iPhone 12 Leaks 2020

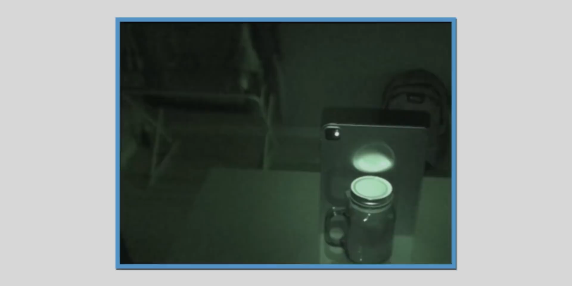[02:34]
LiDAR just recently made its debut on the iPad Pro and it works by radiating beams of infrared light that is invisible to the human eye,
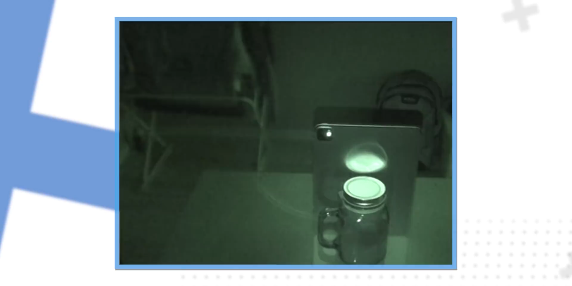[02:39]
but not to our camera.
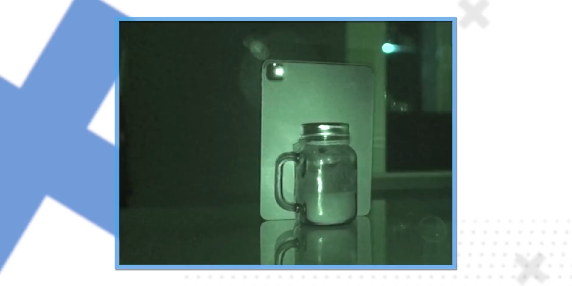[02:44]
And it creates a sort of a web that is projected onto nearby surfaces.
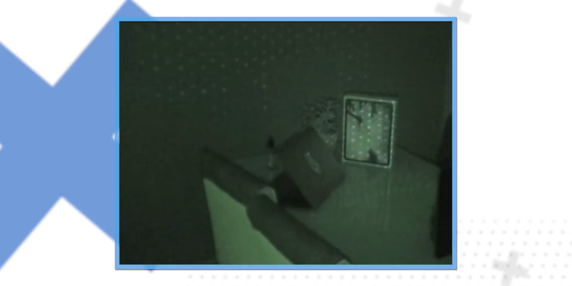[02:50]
It's not quite as dense as Face ID, which takes thousands of little dots and projects them onto your face. But this one on the LiDAR sensor is spreading to as far as 16 feet. And the main news is also different. It's augmented reality.